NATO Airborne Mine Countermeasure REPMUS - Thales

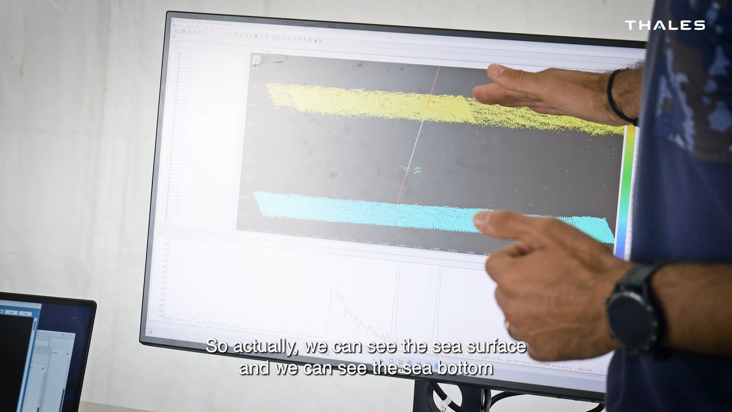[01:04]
So actually we can see the sea surface, we can see the sea bottom and also we can see the the contacts in the in the water column. The bottom ones are quite easy to detect but the ones in the water column are the main challenge.